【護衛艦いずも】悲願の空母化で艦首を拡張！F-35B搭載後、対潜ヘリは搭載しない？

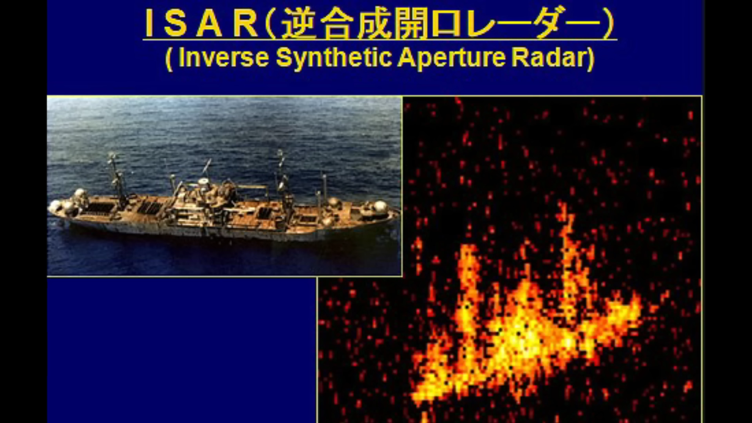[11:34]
探知した敵艦艇のタイプを類別することもできる特に対戦戦についてはF-35Bでは不可能な任務であるため